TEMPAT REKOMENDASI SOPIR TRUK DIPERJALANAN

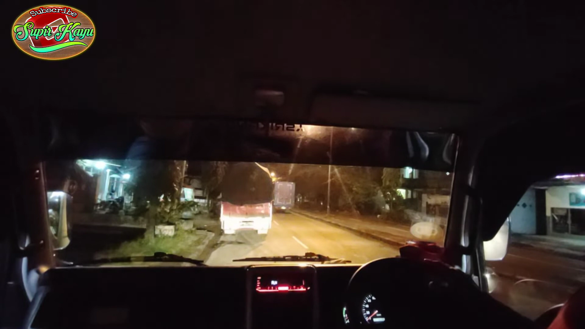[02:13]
Jom pelaku ni. Wow. Berjejer truk-truk. Supirnya pedo ngantuk, pedo kayak awake dhewe, bos.